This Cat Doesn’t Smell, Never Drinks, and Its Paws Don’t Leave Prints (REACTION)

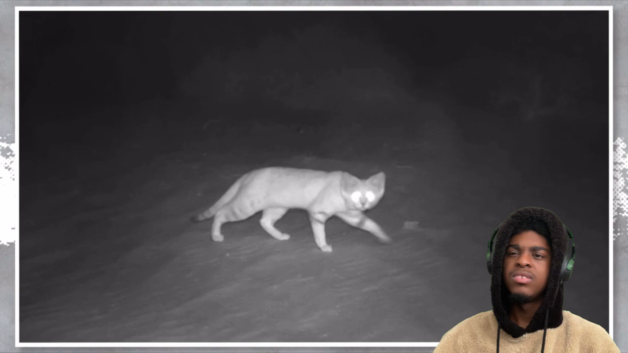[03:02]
and then no one heard about it for 10 years straight like at all damn it wasn't until 2016 when they managed to see and also take a picture of arabian sand cats with the help of a camera trap no wonder sand cats are called one of the most difficult cats to study in the wild bro so do they mate with other other other cats